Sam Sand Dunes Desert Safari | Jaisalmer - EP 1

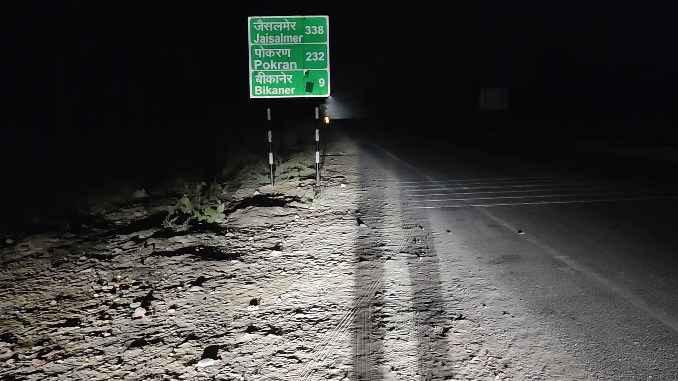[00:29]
बीकानेर पहुंचने वाले हैं, 9 किलोमीटर रह गए हैं बीकानेर। और जैसे कि आप देख सकते हैं जैसलमेर अभी भी 350 किलोमीटर रहता है,